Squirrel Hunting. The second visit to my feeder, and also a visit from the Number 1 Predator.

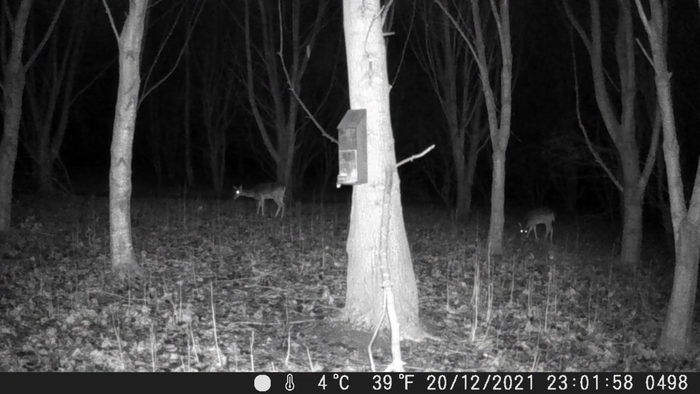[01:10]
so I thought well that's taking the mickey now with the jays there's a bit of night time footage these are about 30 yards away so I was quite impressed on how the dissoon camera picked those up so straight in with the footage it's very very dark so what you're